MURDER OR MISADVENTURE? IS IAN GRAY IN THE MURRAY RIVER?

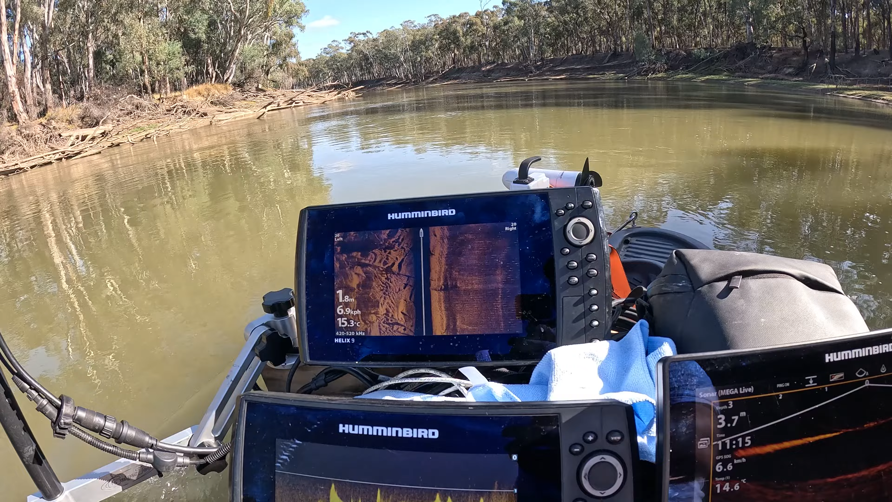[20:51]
Make sure there's not a vehicle hiding under a log or 20.
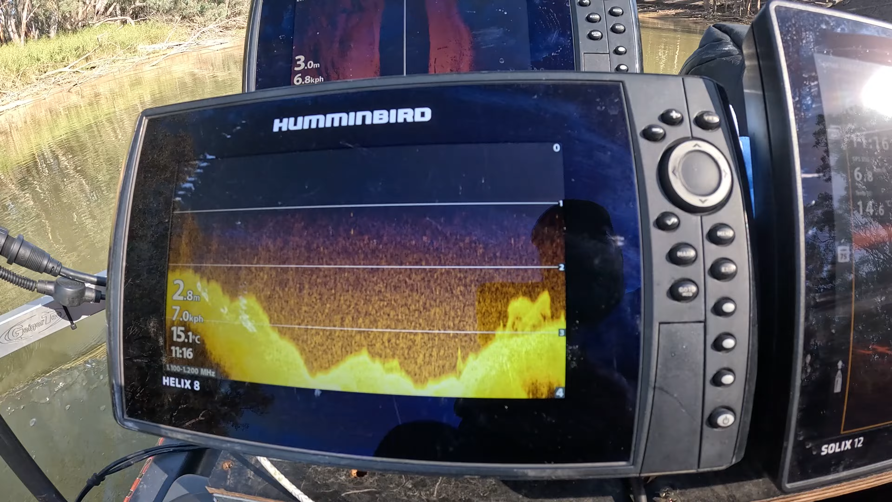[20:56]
Another hole here. It's a bit of a strange object there.
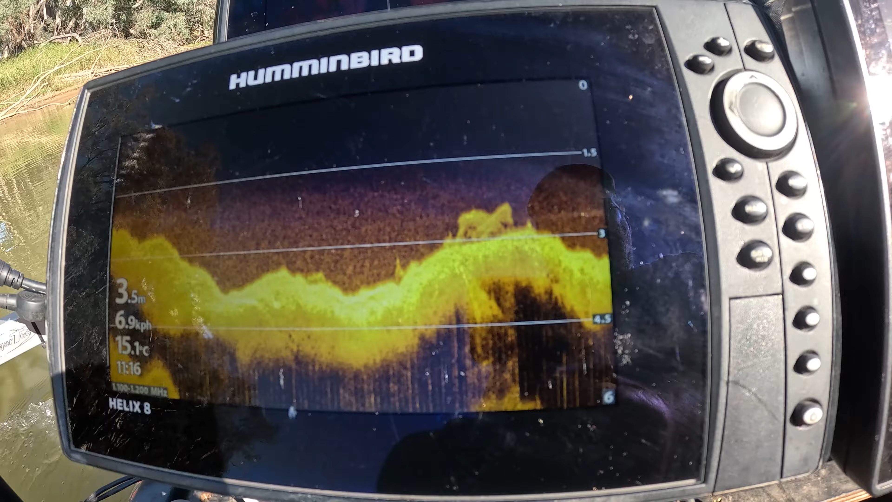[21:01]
On screen: depth 3.5 m, water 15.1°C, speed 6.9 km/h
I'm coming back and double check over that. 3.4 metres.
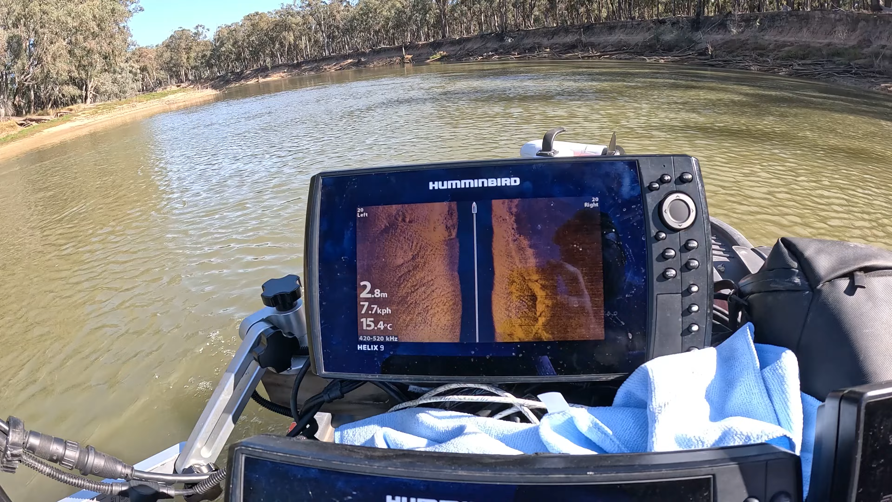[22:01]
On screen: depth 2.8 m, water 15.4°C, speed 7.7 km/h
to 2.8 at the moment, 2.7. Just as the water curls around the river, it rips out the soil down to 3 metres now. Just the right depth for what we're looking at, 3.2, 3.4, just in these corners.
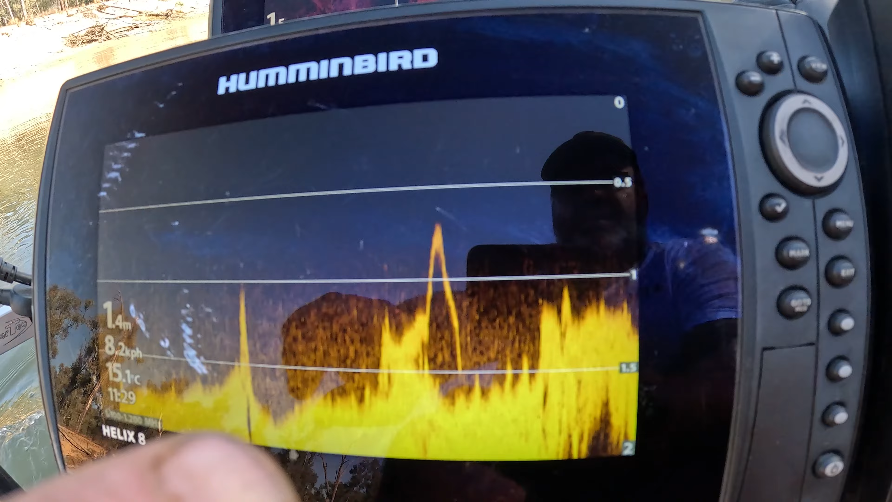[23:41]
On screen: depth 1.4 m, water 15.1°C, speed 8.2 km/h
That's a stick, and that's the same stick there.
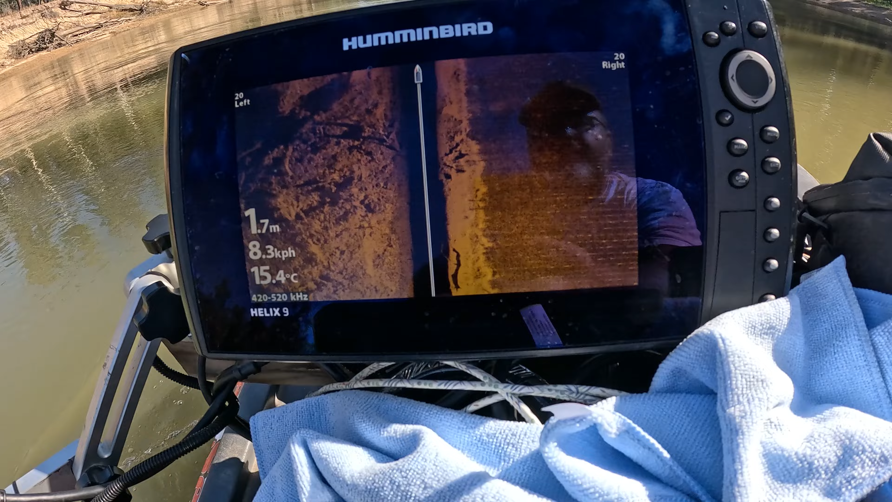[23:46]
On screen: depth 1.7 m, water 15.4°C, speed 8.3 km/h
So the more time I spend on the river, the better I get at identifying objects.
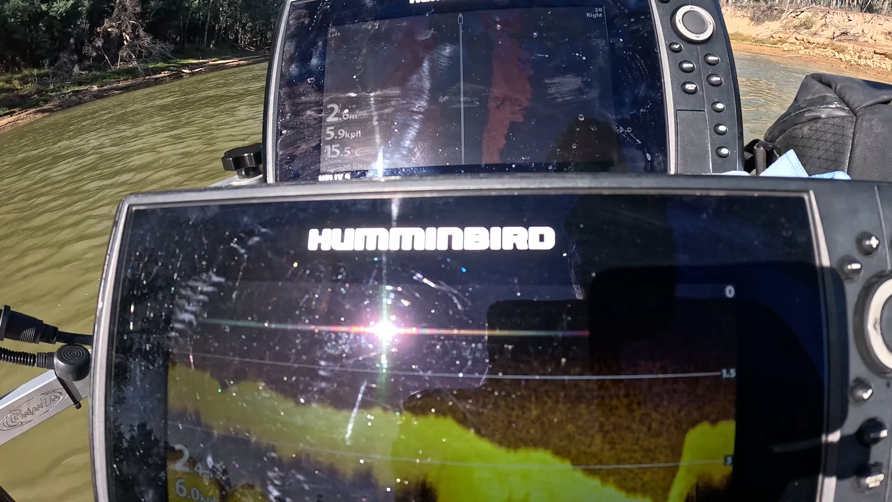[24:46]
Drop off, now it's coming back up again.
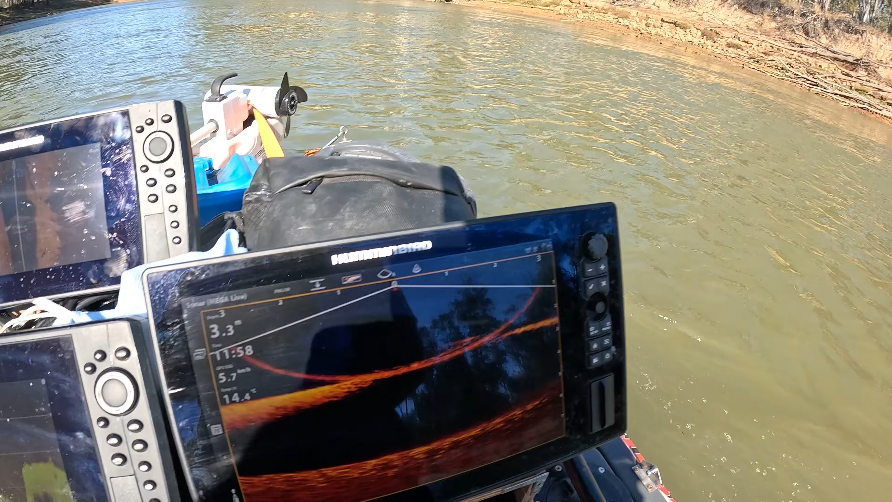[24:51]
But again, these corners just get washed out. And they end up with these big deep holes.
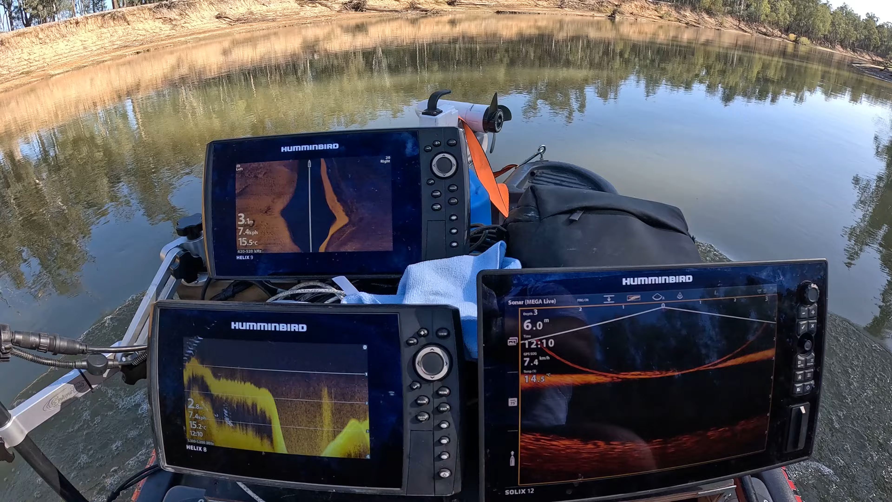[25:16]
Right there, that big eddy shows the power of the water.